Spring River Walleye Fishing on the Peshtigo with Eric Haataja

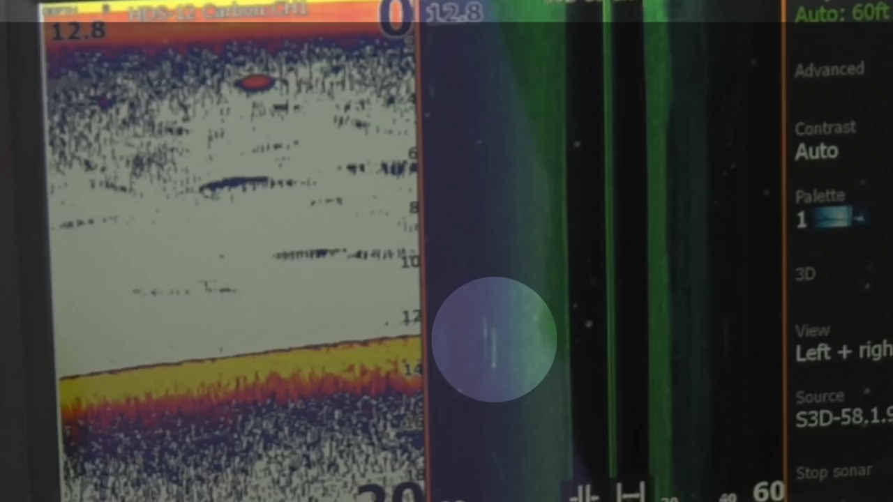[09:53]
And then there'll be a shadow next to it.
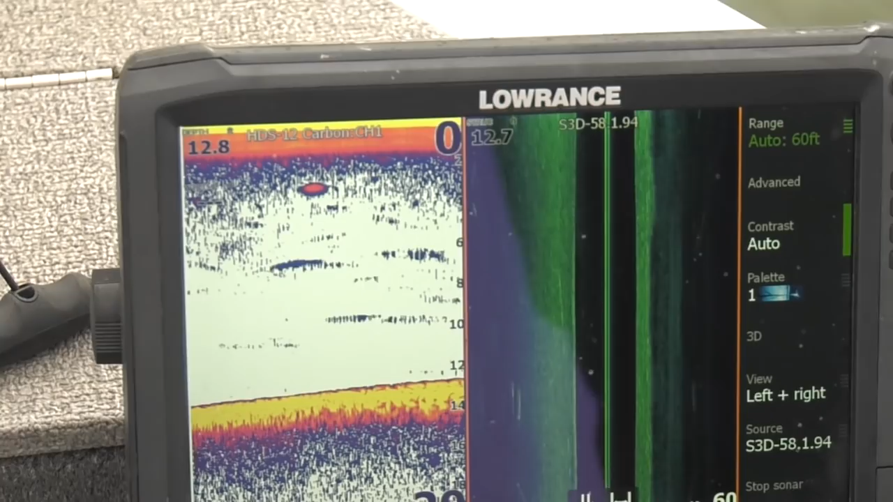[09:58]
And typically how high the fish is off the bottom is the further the shadow is from that mark. But the other thing, especially with rivers, is, you know, you're trying to read that structure and it might be just, you know, a washout hole.